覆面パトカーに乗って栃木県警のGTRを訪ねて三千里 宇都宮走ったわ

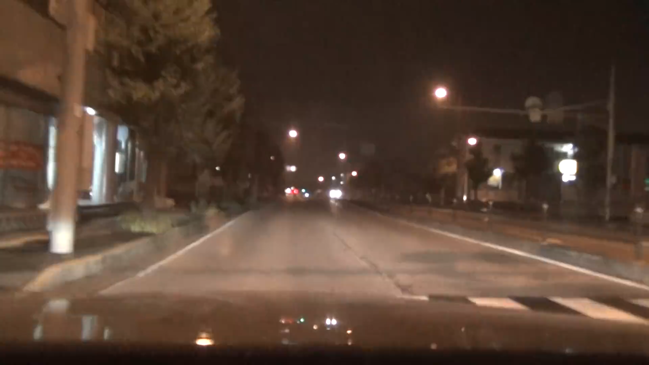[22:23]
右、右、右、あれ。あ、駐在、駐在所。ブルーバード止まってた、今。 すごいね。 あ、左注意。 いい。これも大根じゃね。 うん、もう大根ばっか。え、なに、そんな大根、なんで、この飲み屋あんの、歓楽街あんの。 うん、すごいね。 車はちょいちょいいるもんね。 車はね。はい。
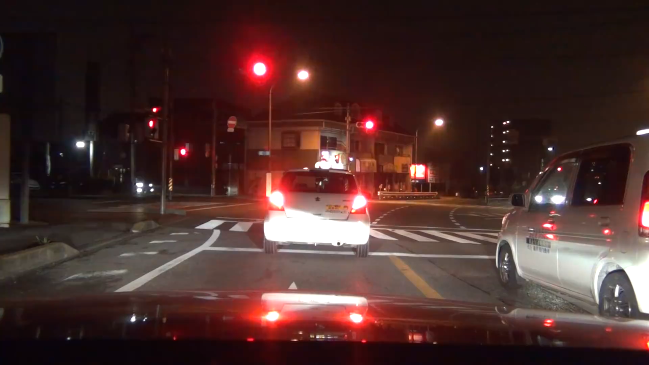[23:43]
そうだよ、本当に危ない よ。あ、これ大根提灯消えてる時が使ってるってことですよね。 そうなので 今ついてるから、これだって車がないですもんね。 あ、 大根してる、 そういうこと。 うん、 ここで拾ったね、このお店。 ねえ、居酒屋ダベ。
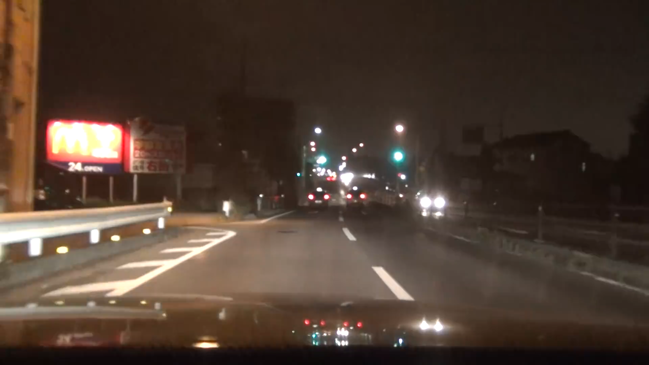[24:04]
なんでダベ、 ダベ、 なんでダベって。 そうダベっていう、 あれ横浜弁なんでしょ。 そうでしょ。 なんだよ、 じゃ あれ、じゃあれ中井があんなね、バカみたいな喋り方するからね、あんな風にね、バカにされるんだよ。 そうじゃん。 いや、なんてことねーっつってさ、俺の友達も言ってたよ、女仲良くなったら、あの、こいつこいつ、 どうぞ。かわいいね、ち ゃん。え、じゃあ俺の顔見たから、ちょっとこの顔の。 何言ってんの、気持ち悪い よ。殺すぞ、マクダーナル。 マクダーナル。
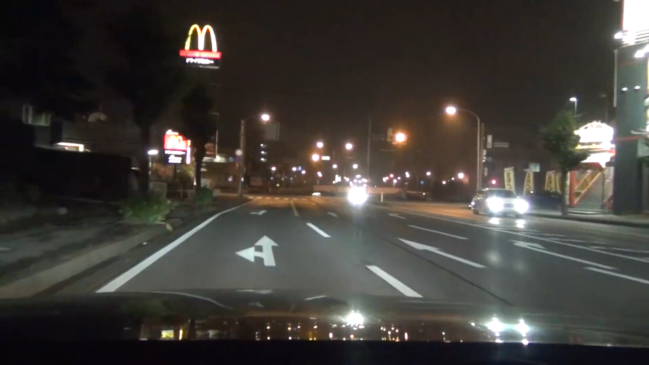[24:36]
あ、これね、宇都宮の駅。あ、覚えてる、思い出した、思い出した。これ、ほんとね、これ降りて左曲がったら宇都宮の駅。俺思い出した、ここ。このガードくぐった。 じゃあこれまっすぐ。 これ多分ね。 直進でよろしい。 うん、多分。これ多分西が向こうだよ。 あ、そう。 確か俺ね、西日がすごかったの覚えてんだよ。 昼間じゃん。 適当言ったかも。何？ 適当に言うんじゃねえよ。 西日だから夕方だろうがよ。 そっか、何言ってんだあいつら。 もうクルーガ
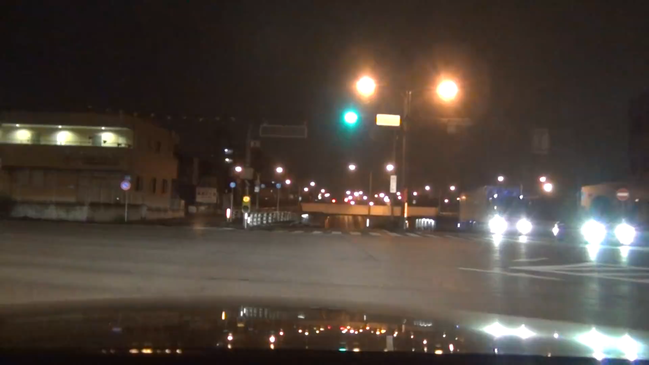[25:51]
あ、すげえ、ドライブスルーじゃねえ、ほらマクダーナーに人が、あ、すげえ、ほらお姉ちゃん、あ、 え、顔見えた、 おお、そう、ケースプリプリだってよ。だってこれ上がってね、左だった気がする、うん、あれ逆かもしんない、俺言って たの。は、何やってんだよ、来てんじゃん、来てんだ ろ。
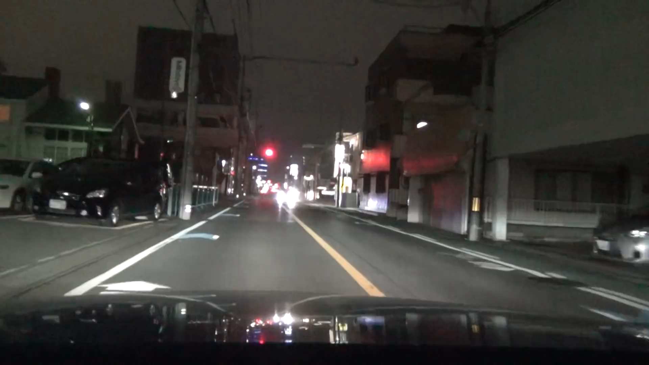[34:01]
アガド出すいいよ、アガド出すよ。アガド出すか、俺が出ていくかで。あ、パトカーいた、ほら。 どれ、 対抗、対抗、3つ目。 ああ、ほんとだ。 どこで目つけてんだよ。あれ、なんかパスとかなんかでしょ。 じゃないの、多分感じ て。しかも待って、ほんと待って、なんて、ねえねえ、対抗しかいないよね、さっきから。 いや、ほんとそう。 ほら、ちょんの間、ごちょんの間でしょ、 う ん、 そうだ、 ごちょんの間でしょ、ほら。 これ、そうか、 うん。
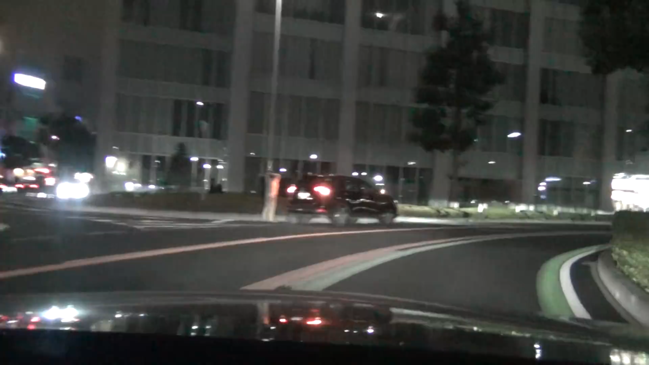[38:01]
うん、 人っ子が全然いない。これ どうなってんのこれ。 いや、飛ばしすぎだよバカ野郎。見えねえだろ周りがよ。 やってねえじゃねえかよ、どこ見てんの。あたり見回したってやってねえじゃねえか よ。どうしよう、どれこれ。 なんだよ、ここまで来といて。よ、 PB があんじゃん、ほら。 マジだよ、パトカー。これ踊る大将さん以外初めて見たよ。 後ろ煽られちゃってんもんよ。 んな、もう赤と出しゃいいんだよ、あんなの。 これ駐車場になっちゃうよ。 うん、これ、こっち巡回。
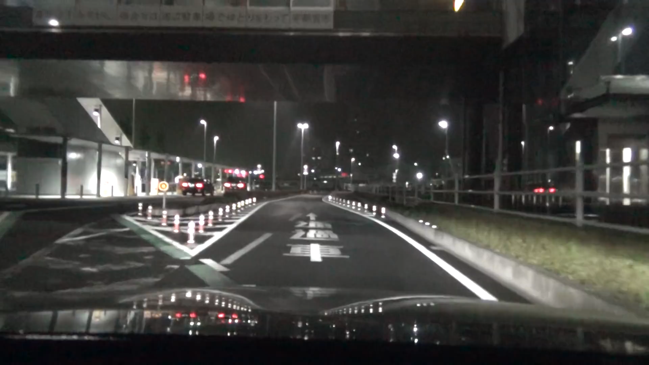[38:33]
あ、 いいの？ あ、通過車、こっちだ。いいよ、もう煽られたらもう赤と回しやすい。 本当に。 あ、やってないよ、これ。こう並んだの。やってねえ。やってない。 ミミやってないじゃん、ほら。だから言ったじゃん。 ミミ だから言ったじゃんかよ。 俺が悪いの。どうするご飯じゃ、マジで。ちょっと。 だからパーキングしかないよ。あ、これ何？またぐるっと回っちゃうの、これ。